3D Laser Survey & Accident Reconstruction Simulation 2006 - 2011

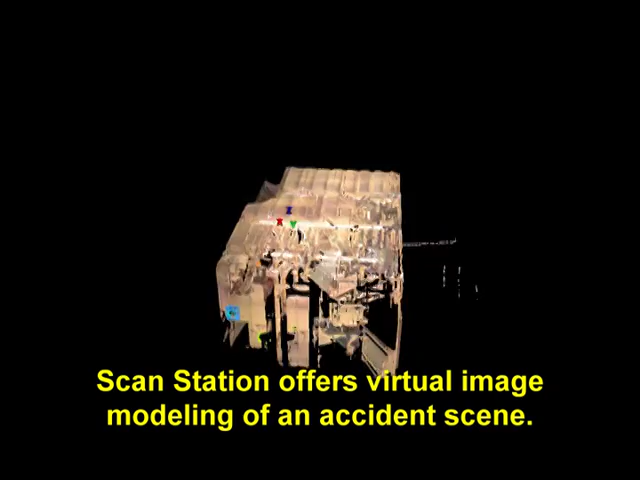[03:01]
and can perfectly model vehicle crush with the utmost detail.
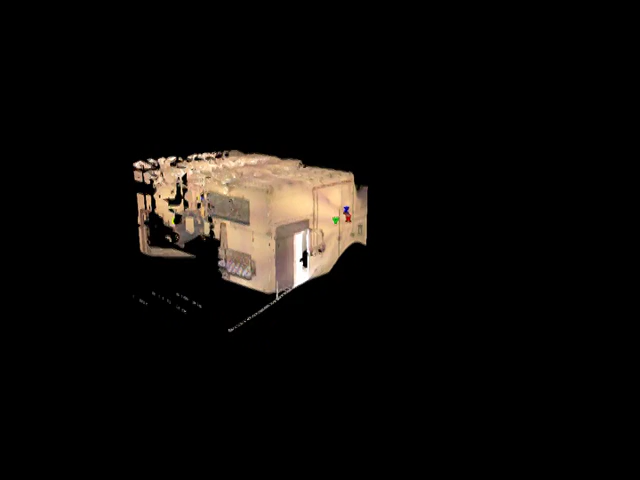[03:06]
This scene was surveyed inside a room, but you can view it from both inside and outside once it's been surveyed from inside the room.
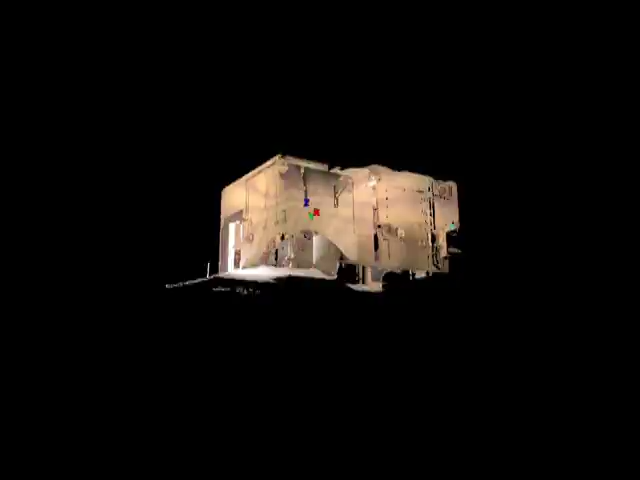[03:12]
Note the detail of the ladder and the fire extinguisher in the room.
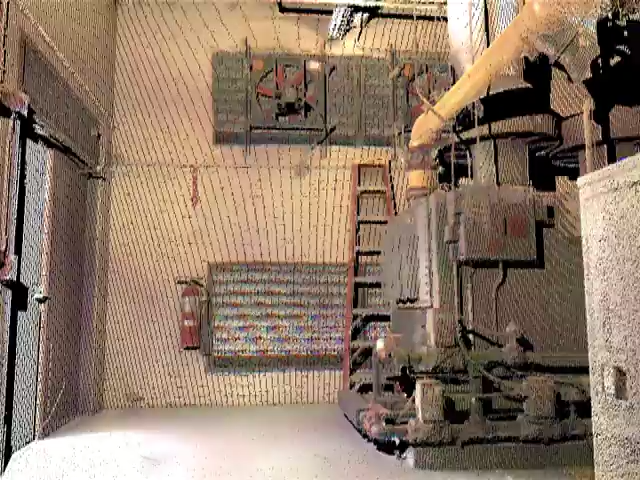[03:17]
Without any modification,
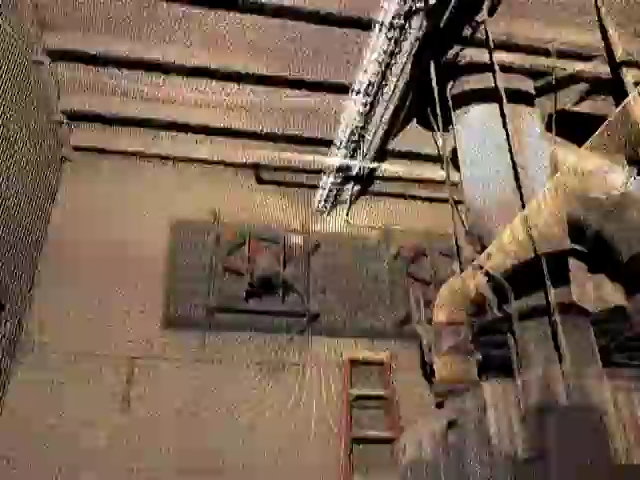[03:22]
the scan station survey can give you a three-dimensional model created by survey points only a quarter inch apart,
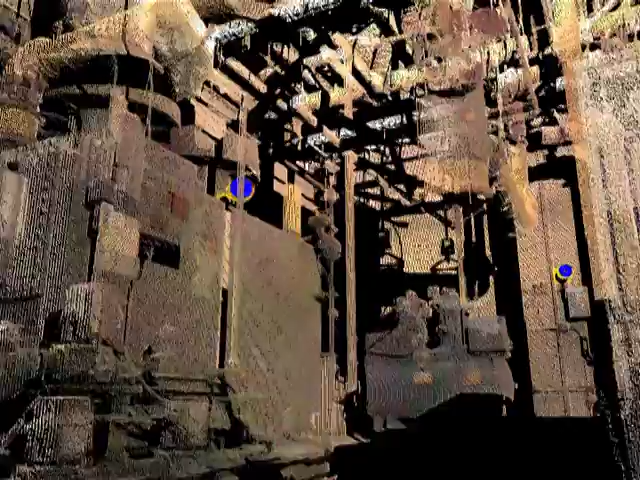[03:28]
and the cost of the scan station survey is often less than a total station survey.
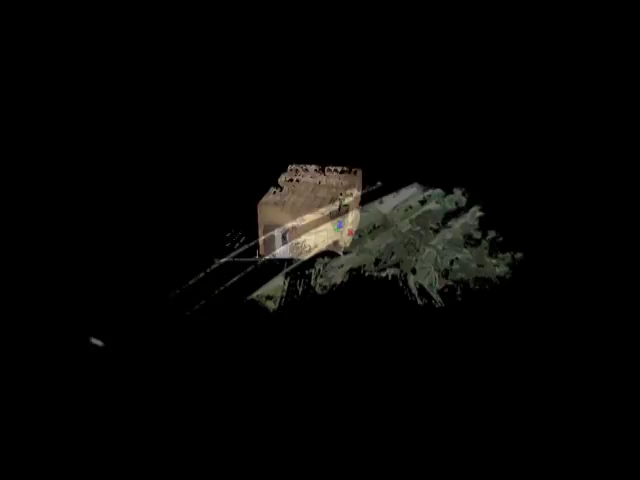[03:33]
Even though the survey is made from the ground, the points created during the survey can be used without alteration to provide a point cloud,